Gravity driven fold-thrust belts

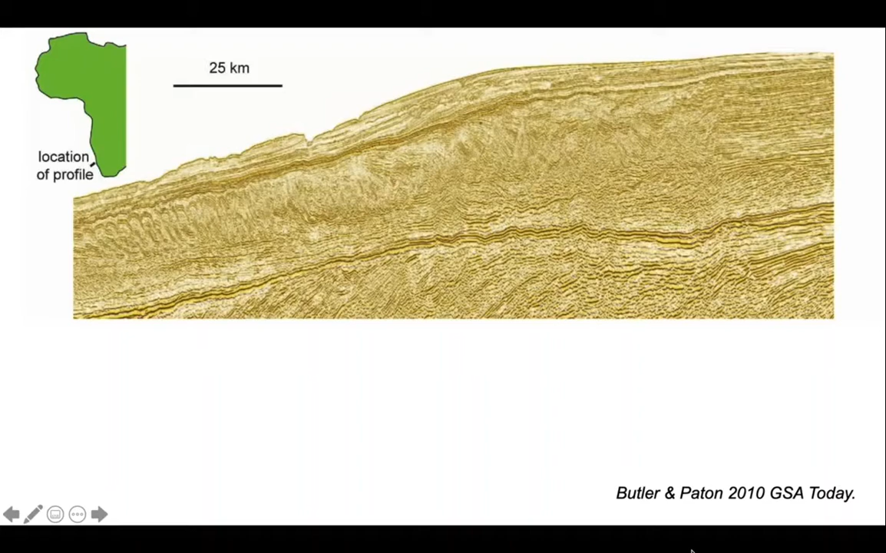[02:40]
So here's the seismic data. Let's add the interpretation on top. And look at the scale.